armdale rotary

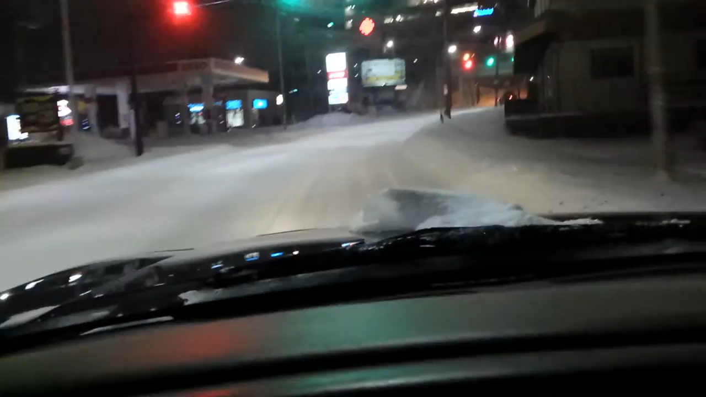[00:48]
Good thing I got four-wheel drive. Holy fuck, look at this guy. This guy's driving right up the middle of the road, man. Holy shit. Anyways, when I get in the middle, this is my sidewalk, actually. See, then I gotta go through all these sidewalks in my fucking bobcat. Bobcat Barry gonna be going through here doing all these fucking bobcats. Come on, buddy, hurry the fuck up. What's taking you so long? You got a fucking dope flower, you gonna drive this low? Hurry up, man. I gotta get to my bob fucking machine.
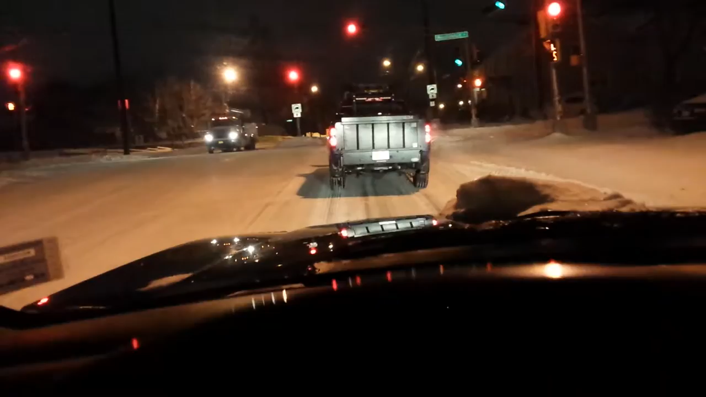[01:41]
What the fuck, man? Come on. Look at all this snow. Look at all the fucking snow. What's going on in this motherfucker? Come on. Look at that four-wheel drive, motherfucker. The light's green. Here we go. We gonna do some snow today. Whoa. Holy shit, look at the snow. Holy shit. And it is with him. Holy shit. Come on, buddy. We ain't got all fucking days.